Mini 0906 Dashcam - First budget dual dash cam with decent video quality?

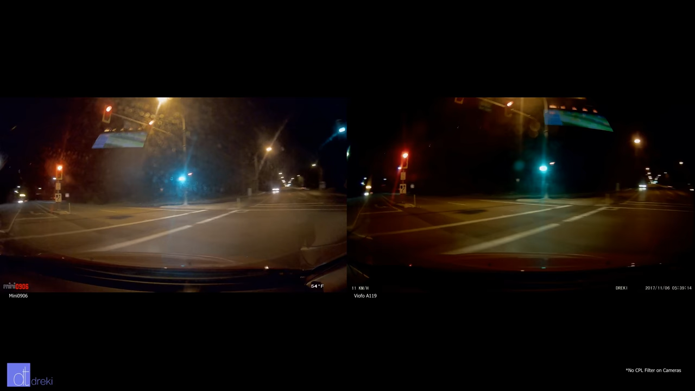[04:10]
Under street lights and city lights, the camera performs fine, but out in the country where it's pitch black and you're just relying on headlights, don't expect to see too much.
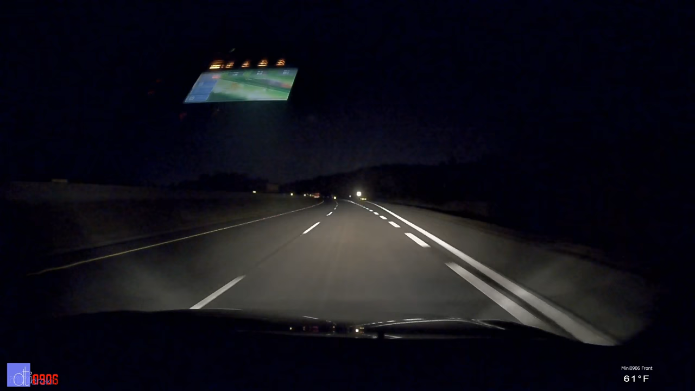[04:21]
Also, don't expect to be able to read license plates at night unless the cars are completely stopped in front of you. All things considered, license plate readability is quite high from this camera, but introducing motion, for example driving quickly down the road, makes it harder to read license plates.